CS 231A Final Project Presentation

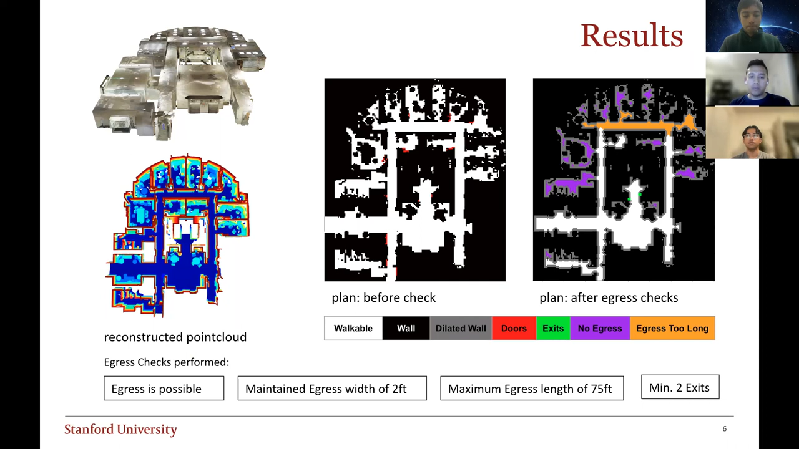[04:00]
A sanity check of the plan will show that the color assignments make sense as the purple cells are blocked in pockets, and the orange are the points where they're the furthest from the exits marked in green. So for conclusions, we've built a code pipeline that is able to generate a map that enables decision making for layout design. With a brief look at this map, we can conclude that some rooms are partially incapable of egress, suggesting that a relay outing of furniture should be done to enable safer evacuation. If the 75 feet maximum egress length was maintained, building designers will also conclude that an additional egress or exit would need to be placed around that area on the right.